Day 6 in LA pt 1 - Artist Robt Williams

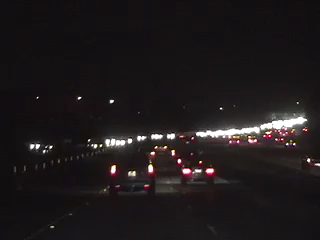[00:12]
6 of the adventure here in Los Angeles, and it was another nighttime mission with Barry. We hit the freeway to go out and catch up with Robt Williams, who's just a cult artist here in the States.